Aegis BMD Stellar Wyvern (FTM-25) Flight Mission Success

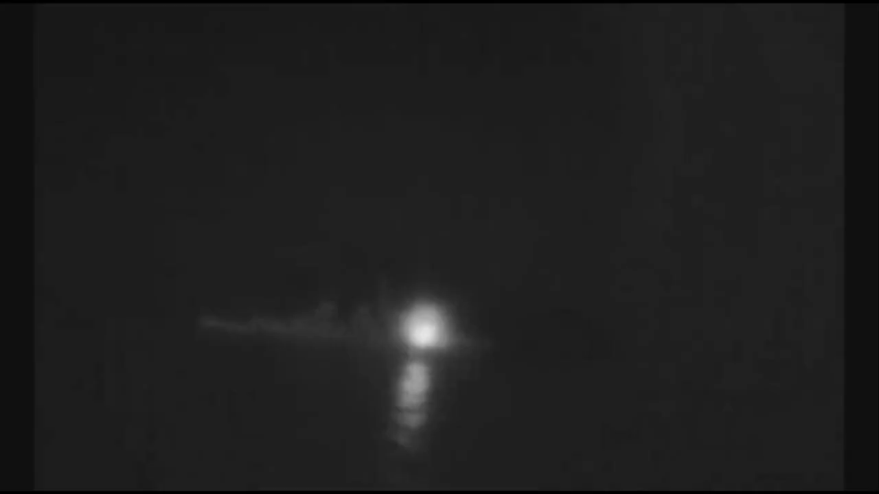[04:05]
Airborne cameras track the missile throughout majority of flight. During the flight, the weapons system provides guidance commands to the missile.